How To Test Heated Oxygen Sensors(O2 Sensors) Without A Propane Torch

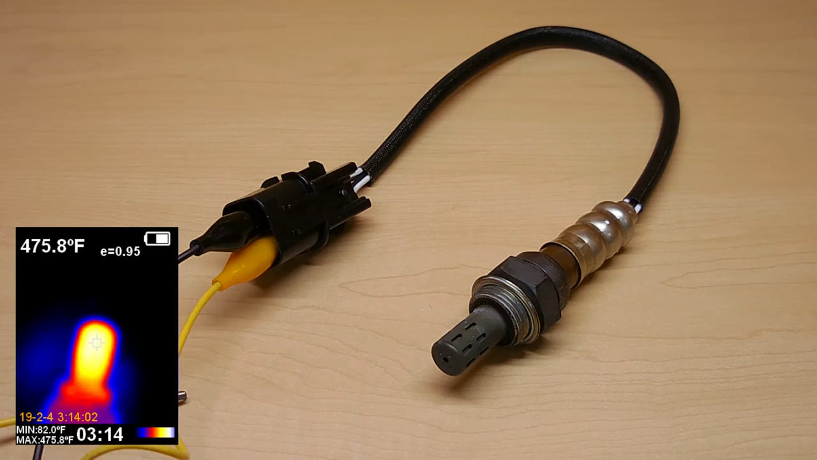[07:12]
On screen: spot 475.8°F, max 475.8°F, min 82.0°F
around 470 after a few minutes of being heated. And if it's 470 on the outside, you know the internal part is going to be even hotter.